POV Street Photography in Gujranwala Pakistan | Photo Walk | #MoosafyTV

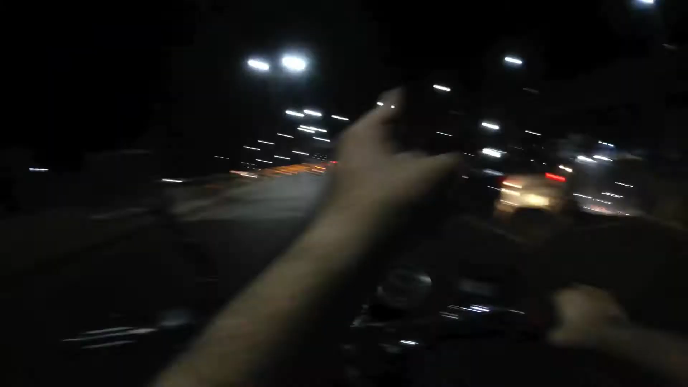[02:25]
हाँ जी, तो अब हम आ गए हैं पिंडी बाईपास क्रॉस करके।